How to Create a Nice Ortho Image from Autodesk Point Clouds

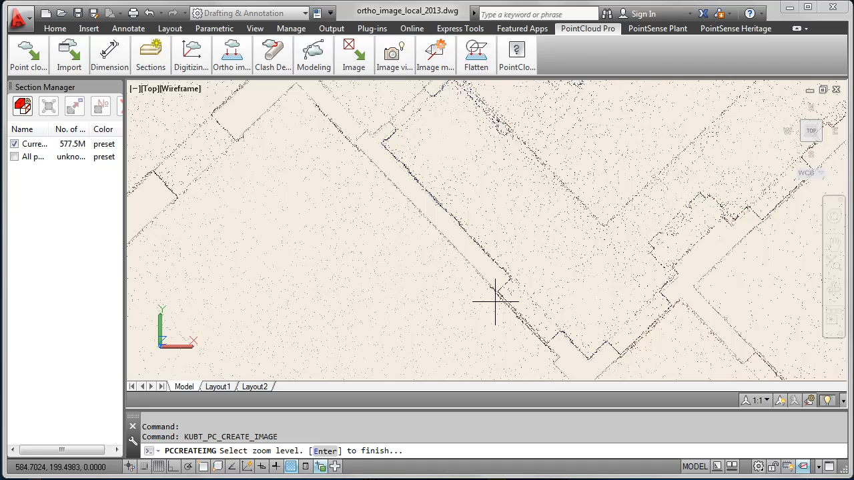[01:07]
screen resolution as resolution for your ortho image. It's the more easier option. You see the resolution has changed.
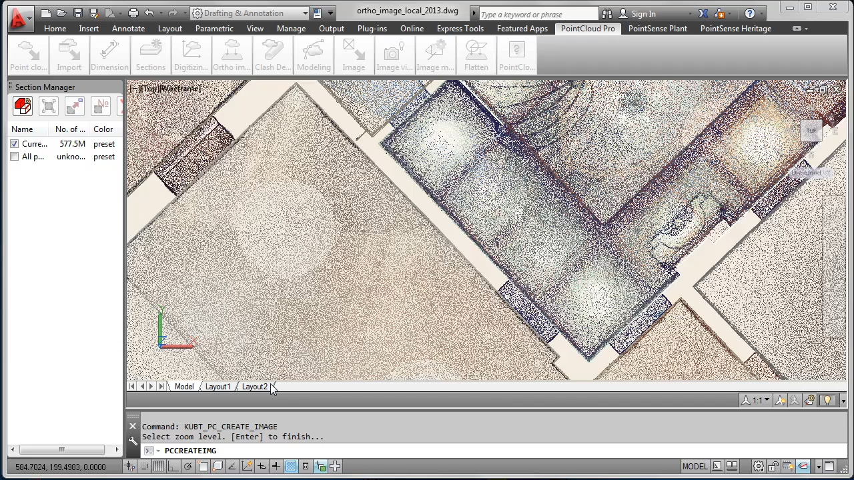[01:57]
And finally you select the boundary for the ortho image by dragging a box around your area of interest.
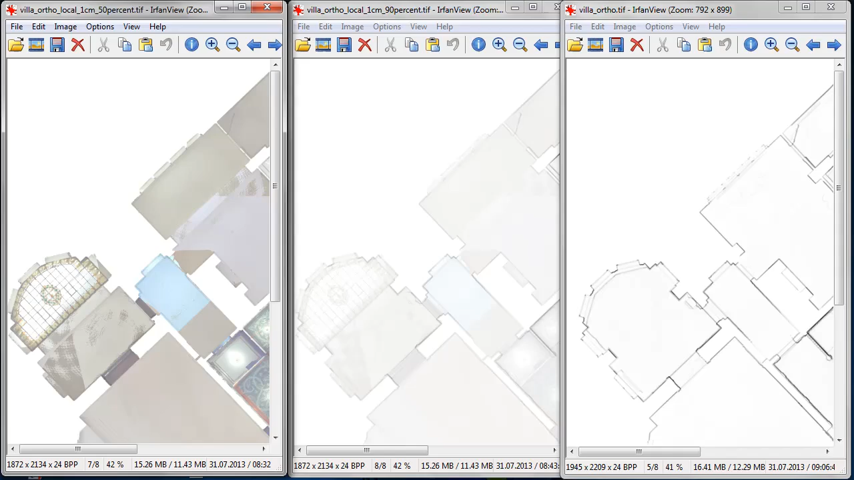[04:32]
In the center we have 90% x-ray. And on the right hand side you see the outlines come very clear if you choose 100% x-ray. So this option is for digitizing outlines of walls.
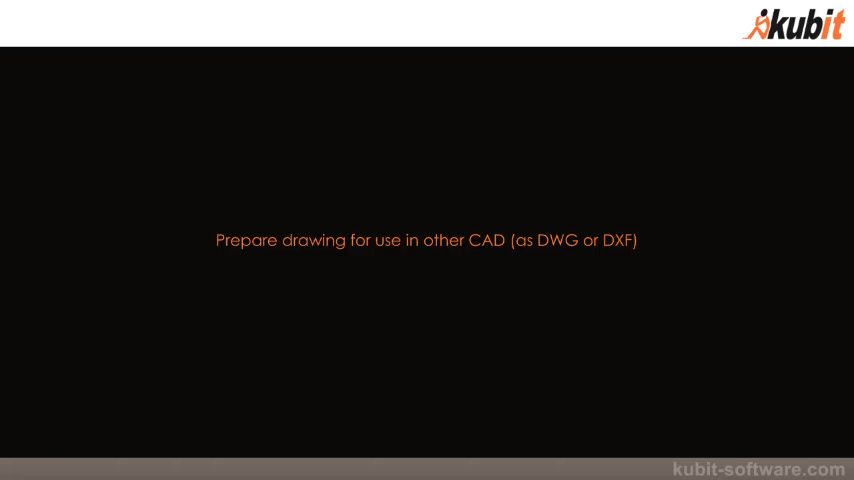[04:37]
Now we prepare the drawing for the use in other CAD. Therefore we go back into the drawing. Start the x-ray command.
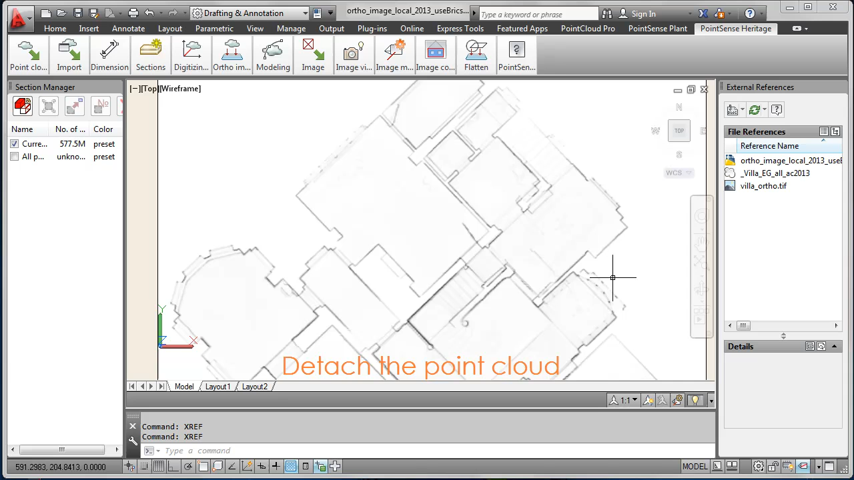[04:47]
Select the point cloud and detach it from the drawing.
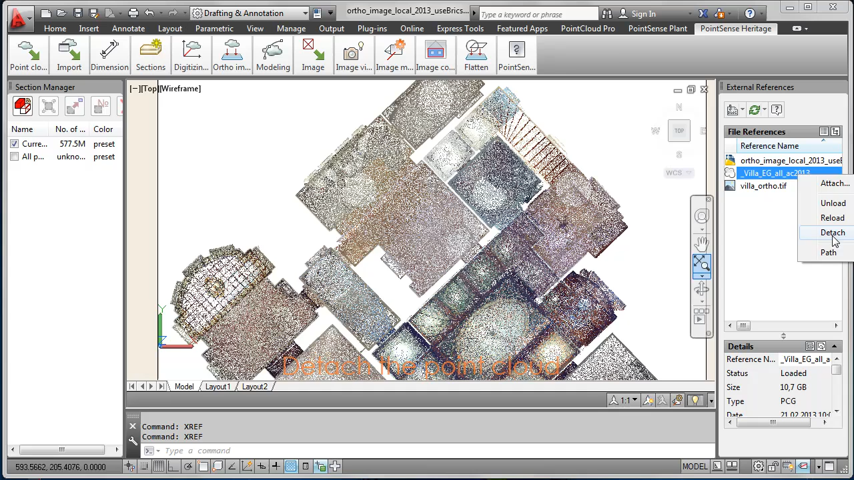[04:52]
Because you want to hand on the DWG or DXF file to a customer whose
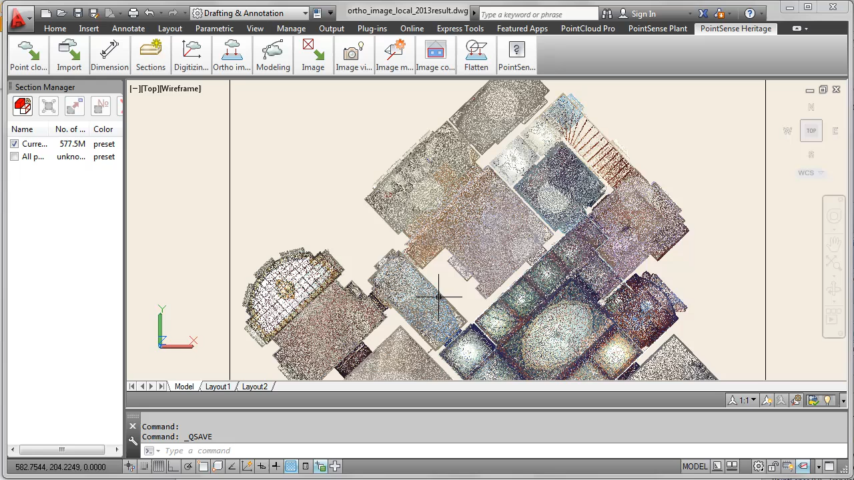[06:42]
Let's see and compare the results afterwards. Here we again have the point cloud. Rotate it a bit. Define a section with a section of tools of PointSense.
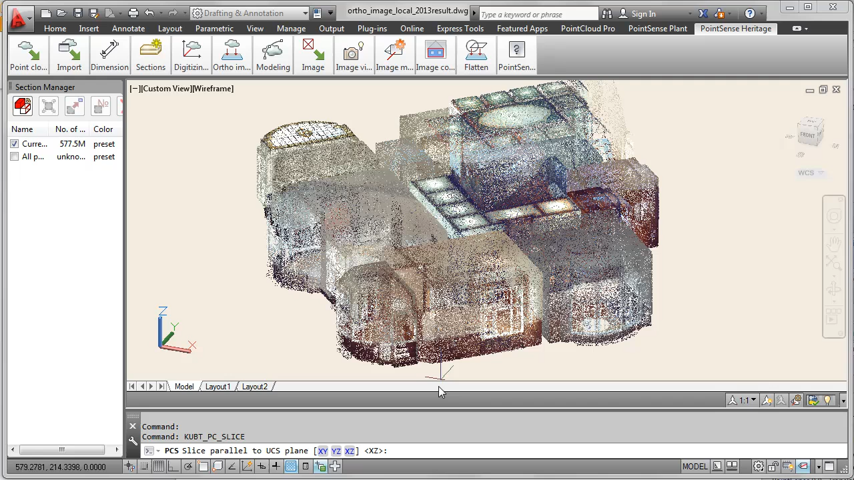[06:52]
A section parallel to XY plane of the user coordinate system.
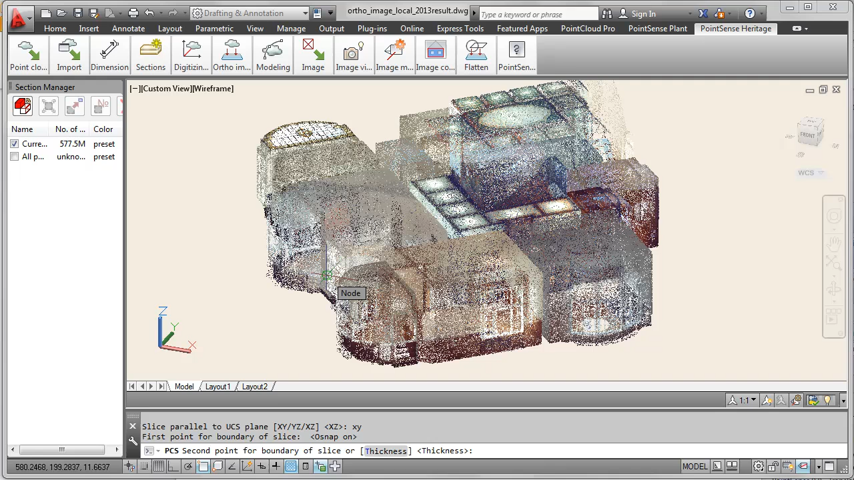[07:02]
And even the object snap start point of the slice and define a thickness. And you see in the slice the outlines of the building are clear.
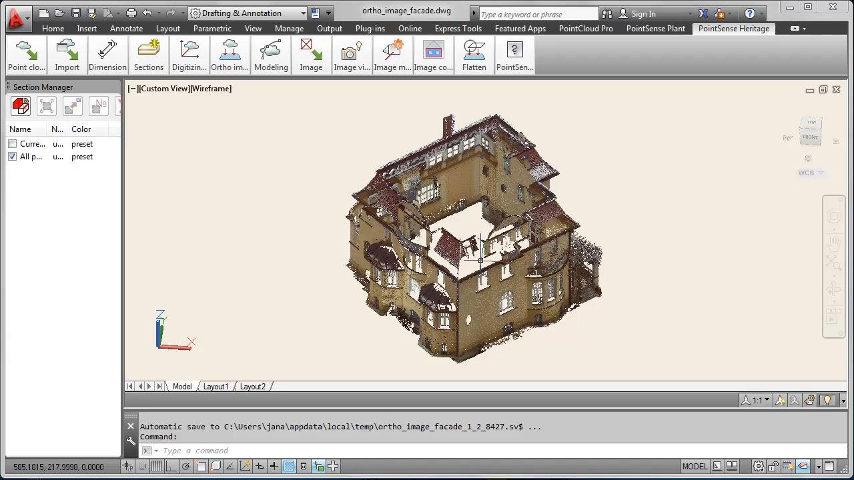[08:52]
Again it's QBIT headquarters. We first clip out the facade of interest.
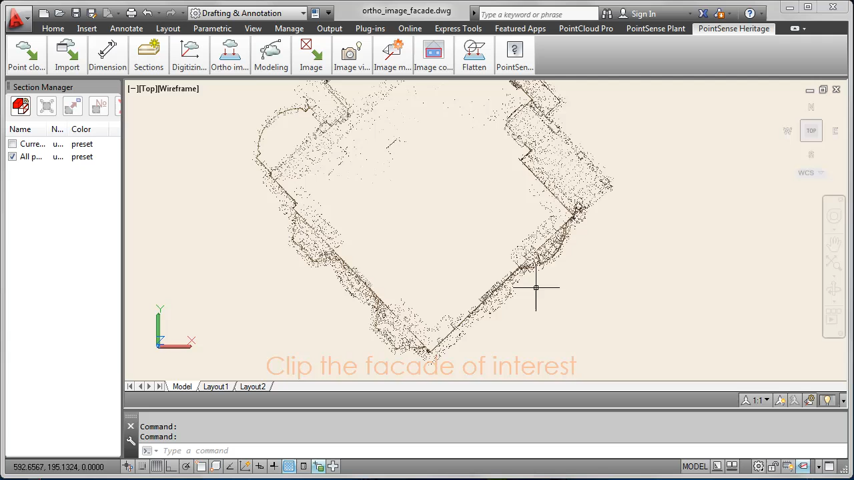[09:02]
To help the software not to get confused with points which lie behind the facade. We are interested in creating the ortho image.
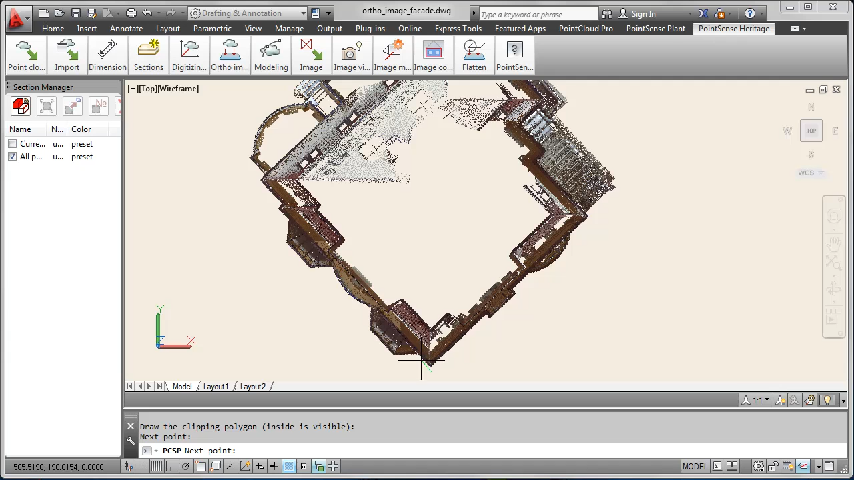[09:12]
We choose the clip polygon command from the sections tools. To keep the inside of the polygon like here.
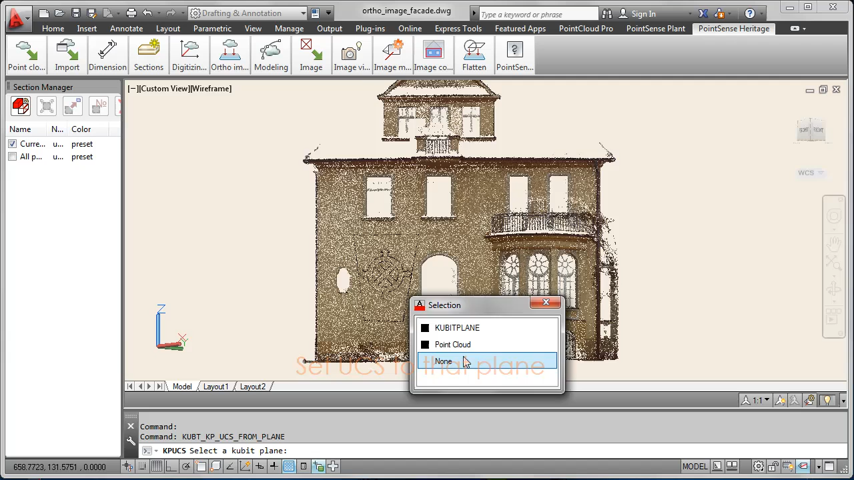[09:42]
And sometimes the direction of the UCS is not correct.